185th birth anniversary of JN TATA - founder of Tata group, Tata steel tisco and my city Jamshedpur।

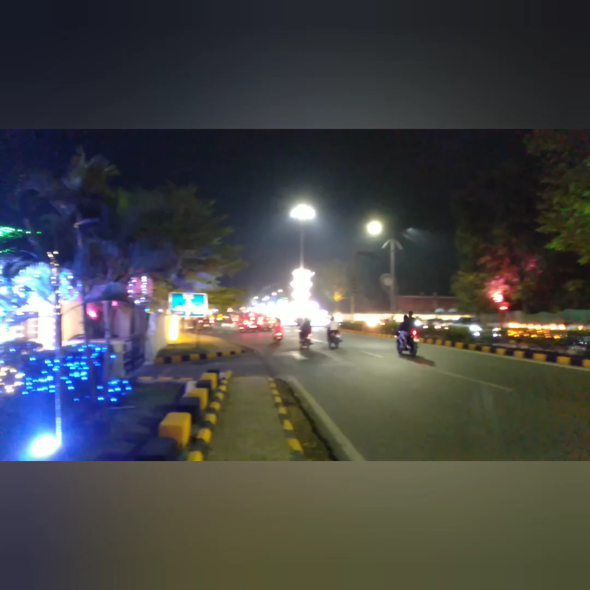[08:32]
इट इज़ द टाउन ऑफ ईस्ट गोल चक्कर।
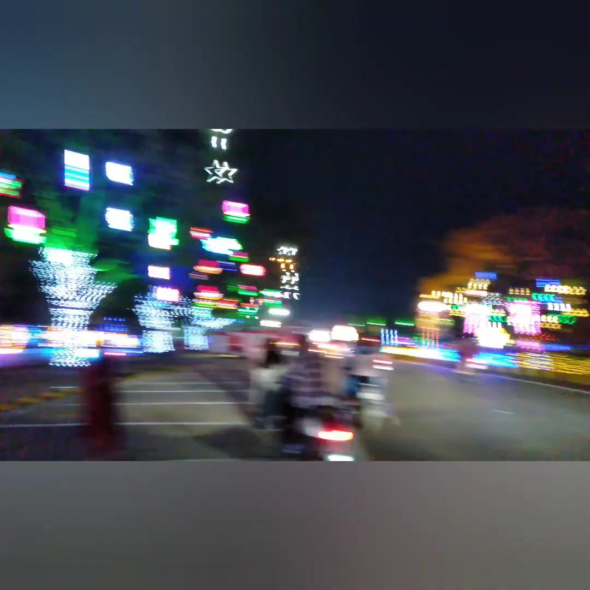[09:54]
इनसाइड जुबली पार्क मेनी लाइटिंग्स पर खड़ा होने नहीं दिया जा रहा है।
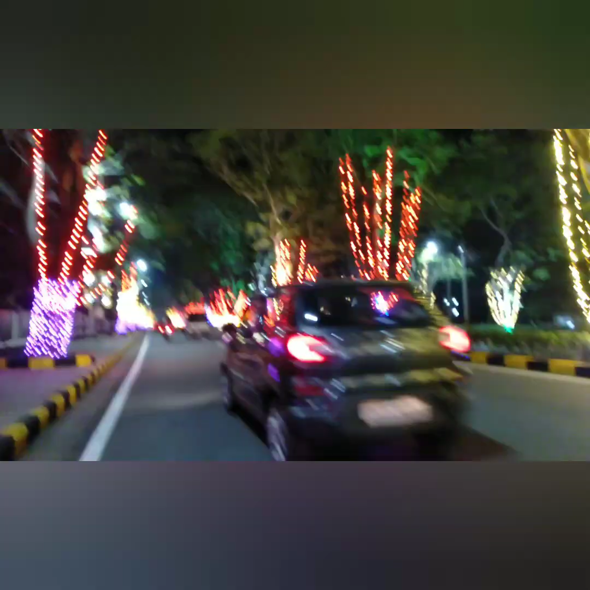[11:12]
दिस इज द सोनारी बिष्टुपुर रोड।